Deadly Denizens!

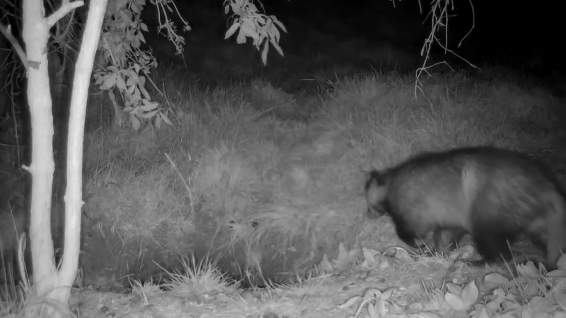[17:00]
And this is another animal, looks like a male, that's come in, and it's very obviously standing there, sniffing away, and it can smell her scent. And then another animal comes through. I think it's a different animal. This is no more than 5-10 minutes later, and again stops in that exact same place, which is probably a latrine. So badgers use the same place for smells. But look at this. This is the cool bit. Just a little bit later on, one teeny tiny badger pops up to the edge of the set,
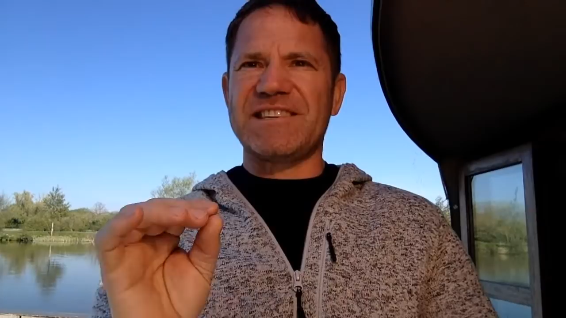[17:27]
completely different size to all the others, and I am convinced that that is our first cub. I've got some more footage of it here.
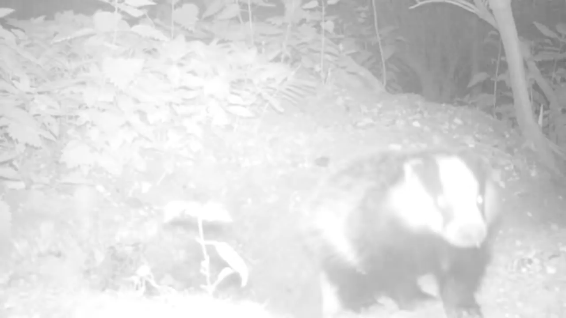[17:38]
So you can see it's much, much smaller than the other animals. It seems uncertain.
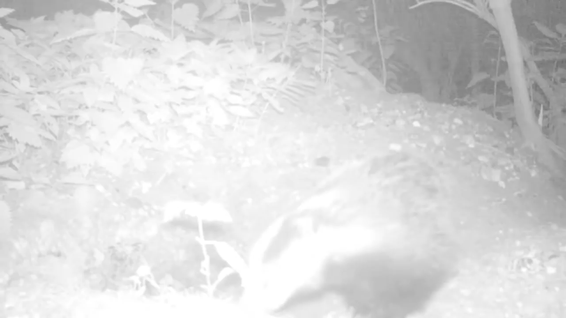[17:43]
It's hanging out really, really close to the edge of the set, as if it's scared to go any further. And this one would probably have been born, it would have been conceived last year.